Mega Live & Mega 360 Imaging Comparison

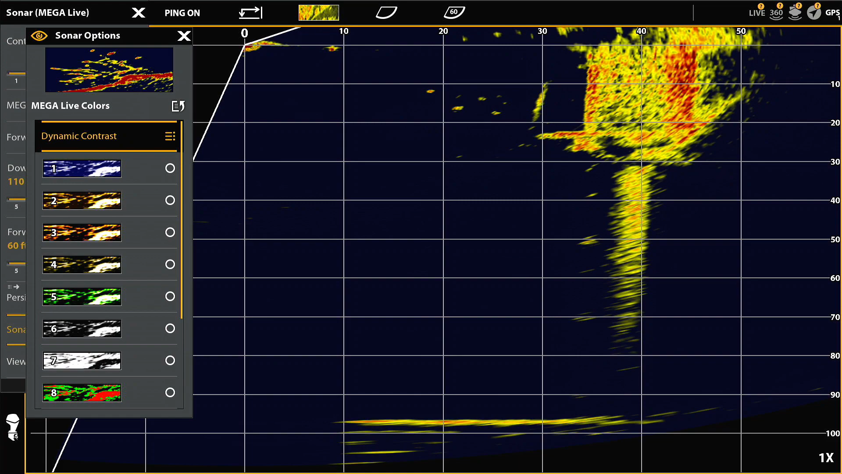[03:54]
In terms of the color, I'm using again the palette 11. The dynamic contrast, I felt for this, off was best. One is a little too powerful.
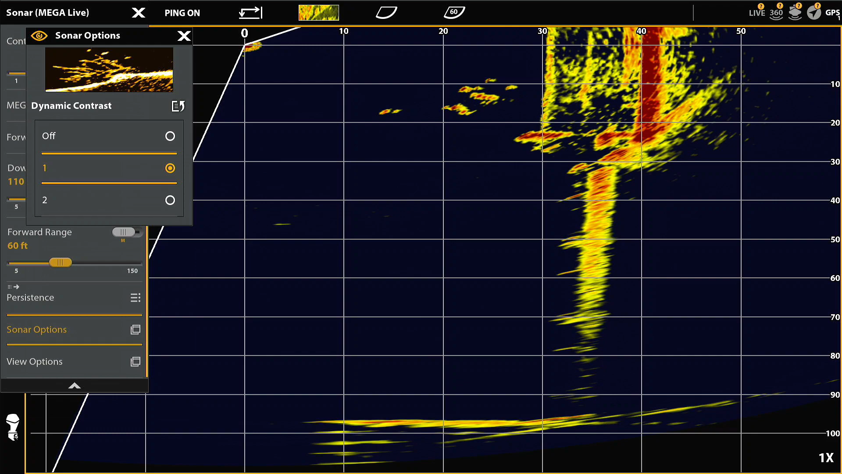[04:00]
Two wasn't quite enough. So I settled on off, but again, it's a personal preference thing. I have my sensitivity at 10, contrast at 5, but you can see what happens as I change the sensitivity in terms of the fish and the structure.
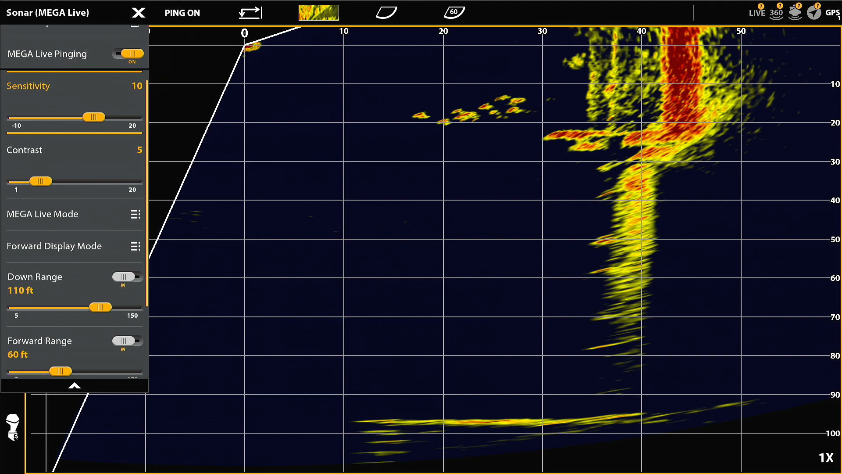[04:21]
I had the, I recorded this at 110 down and 110 out.
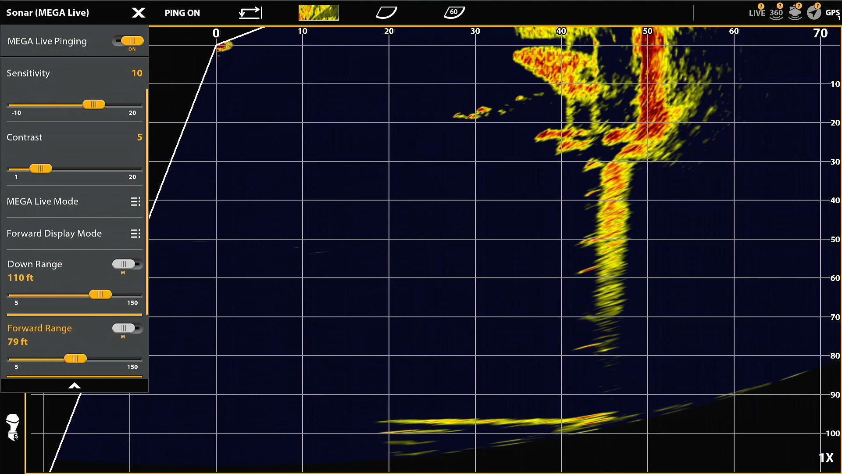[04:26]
So now I'm going to expand the out, out to the full 110 that I made the sonar recording at. As I'm moving away from the structure, you can see, you know, what happens to the fish. And again, I'm rotating the transducer slightly to make sure I keep the fish sort of in the center of the cone.
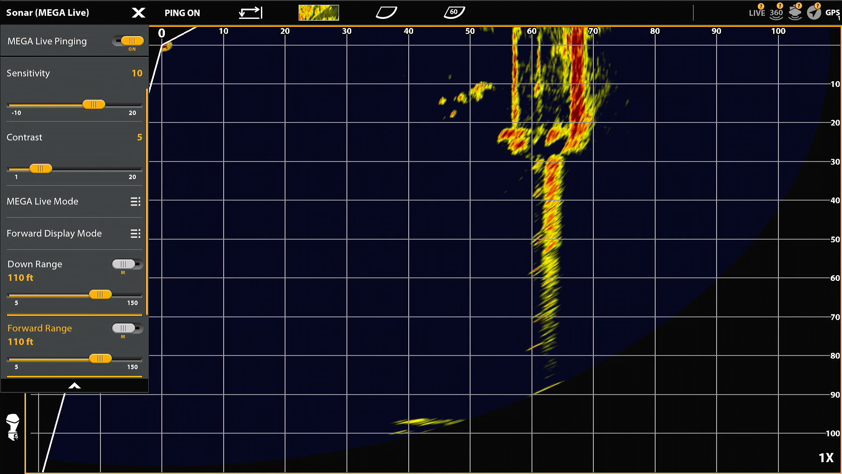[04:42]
So you'll see the, the structure change a little bit. That was a passing bass boat that I got a little interference from his, his transducer.
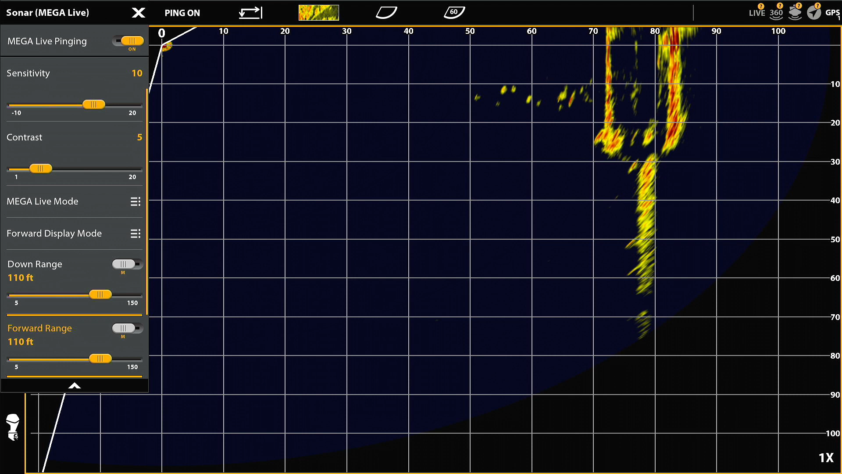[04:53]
But you'll see the fish change a little bit. So I'm going to bump up the sensitivity as it goes out to the 110 foot mark to maintain the fish. And you can see in this, I don't know how much further out I could have carried it,
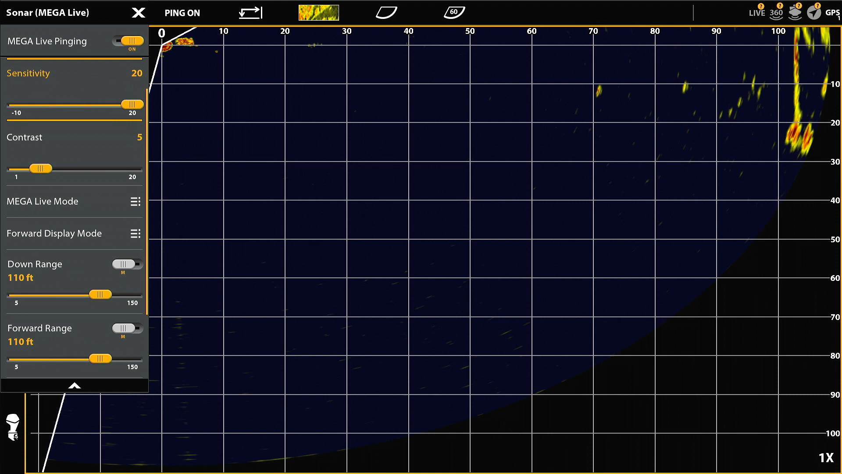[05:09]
but the fish stay pretty strong all the way out to the 110 foot sonar recording border. So you could definitely see them all the way out to the edge.
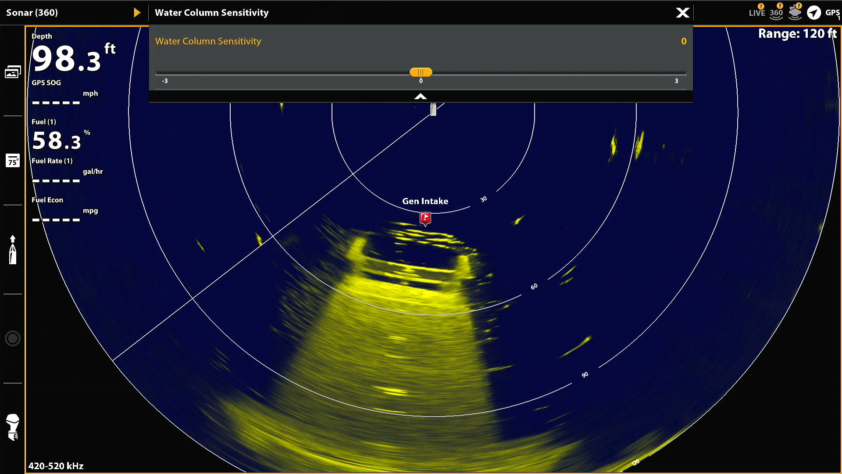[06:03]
On screen: depth 98.3 ft
I keep it on three, which highlights the fish. I'm going to change it to zero and you'll see what happens here. So about halfway or three quarters of the way by, you'll see the fish are just disappearing without the water column sensitivity. So if you're interested in picking up fish, the best way to do that is to set your water column sensitivity to two, one, two, or three. I like three personally. So now we're making another sweep. I also have my sweep set at a sweep speed of six, which is the fastest speed, which cuts down on quality, image quality, but I prefer the refresh rate and the faster rate using the six.
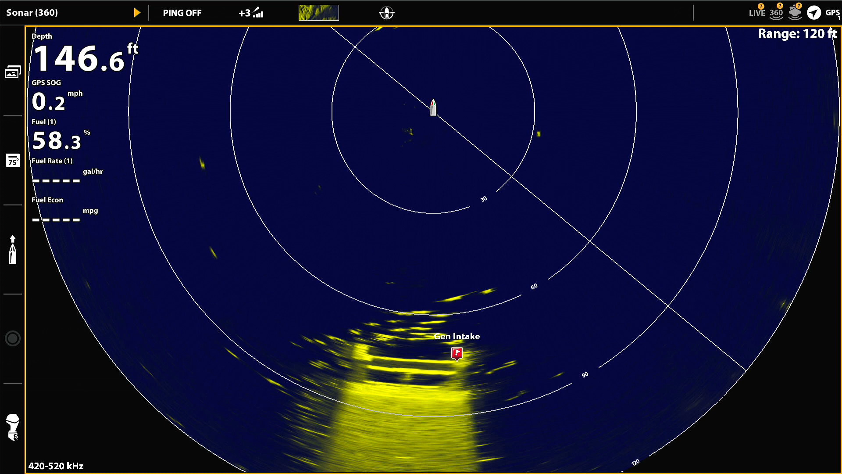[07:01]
On screen: depth 146.6 ft
And I've got my range set on 120 on this. So I'm getting the tower all the way out to the 120 foot mark here. Again, I'm continuing to move away, but you have to wait for that sweep to come across on Mega 360 to get the, to get the image. Still seeing there's a bait school moving in on the right there.
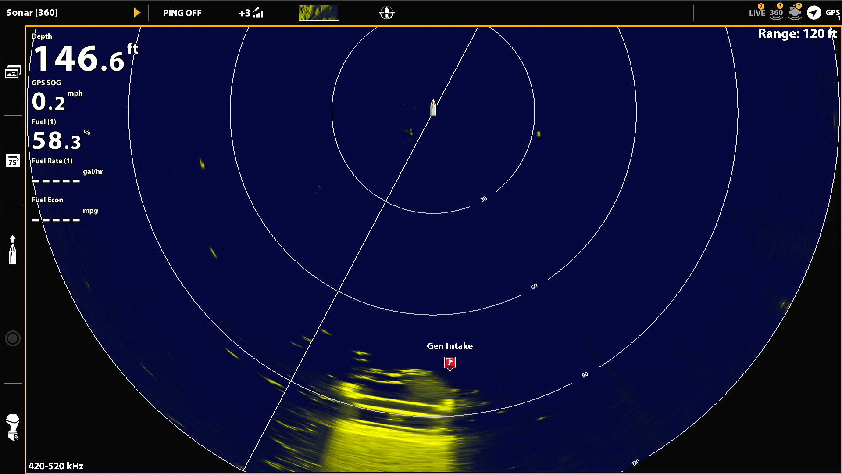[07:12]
On screen: depth 146.6 ft
Still seeing fish around the tower, still seeing the tower all the way out to the edge, to the 80, 120 foot edge. And again, I'm going to make one more sweep here. And when this sweep comes by, it'll be all the way out to pretty much out to the edge, but you'll still see fish around the tower,
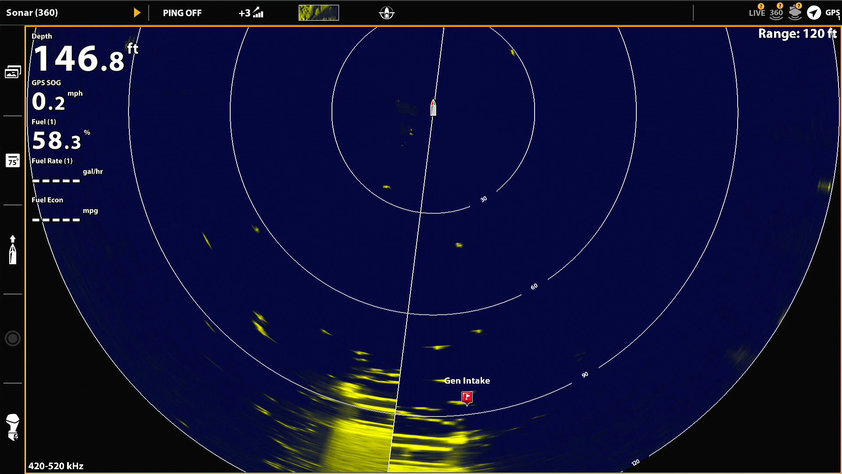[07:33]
On screen: depth 146.8 ft
which is pretty amazing out that far out between 90 and 120 feet.